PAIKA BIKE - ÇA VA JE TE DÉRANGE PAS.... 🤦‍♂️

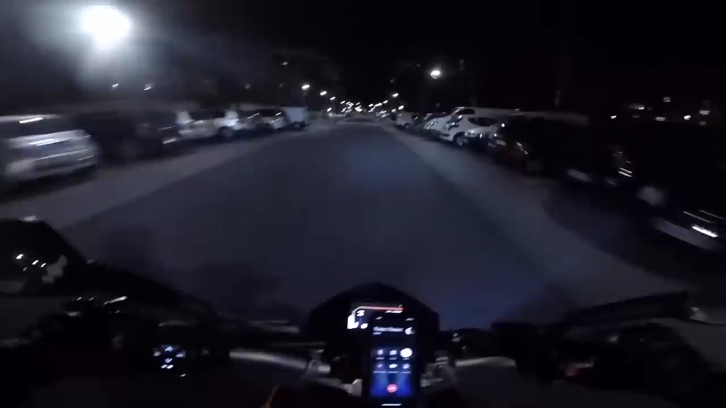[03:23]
Là, je suis dans une allée avec plein de lampadaires. Là, à côté du palmier, on va faire une grande allée avec plein de statues. Qu'on appellera la grande allée avec plein de statues.